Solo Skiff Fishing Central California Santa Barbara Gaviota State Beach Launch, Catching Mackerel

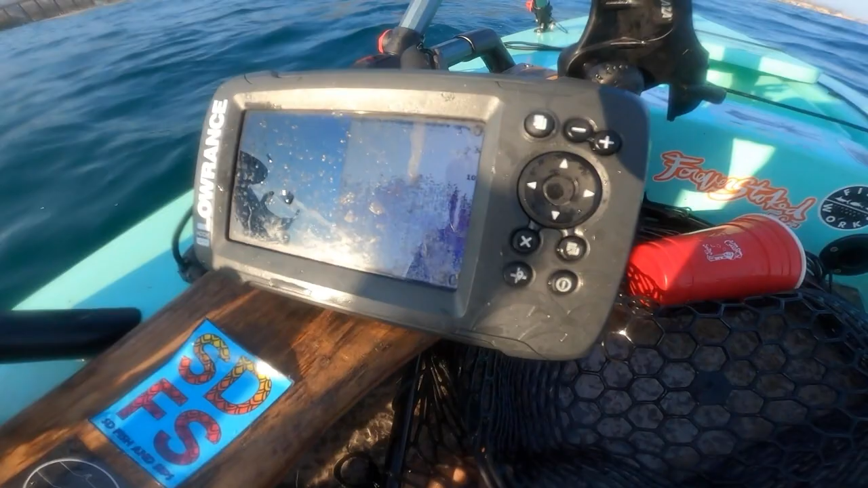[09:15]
Looking like there's a whole bunch of bait. Let's see.